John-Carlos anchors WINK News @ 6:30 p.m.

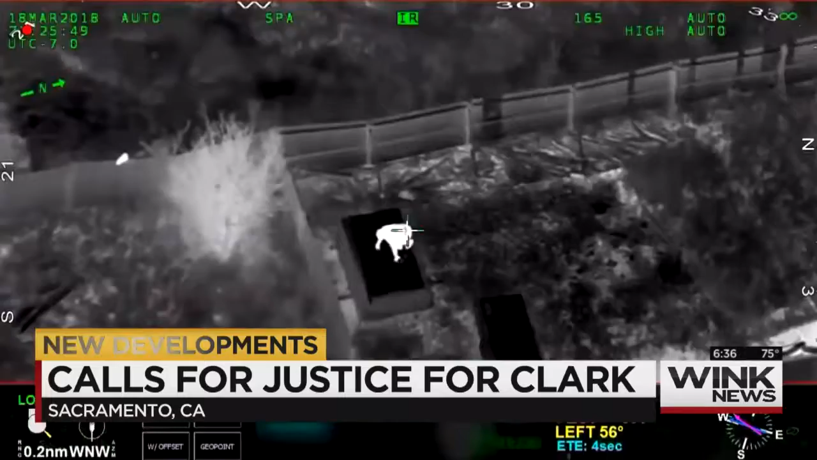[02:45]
The gunshots to the back also contradict what the police claimed, that Clark was approaching the officers.
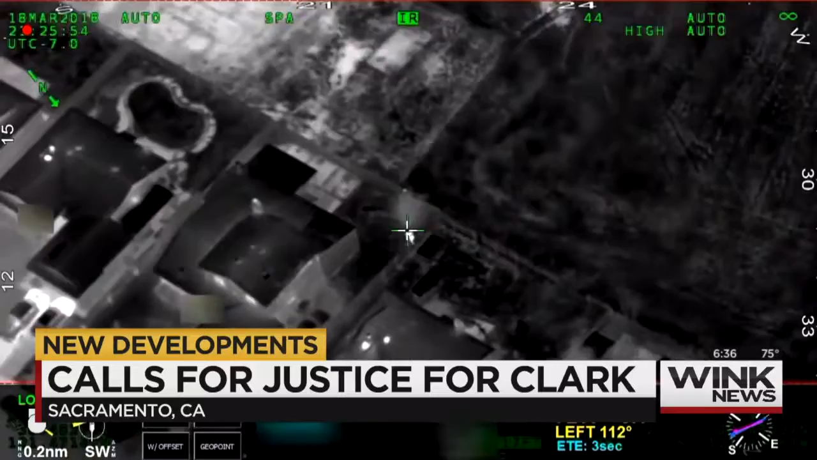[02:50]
Gun, gun, gun, gun! When they opened fire. Police say they thought Clark was holding a gun. It turned out to be a cell phone. You shoot us down! We shut you down!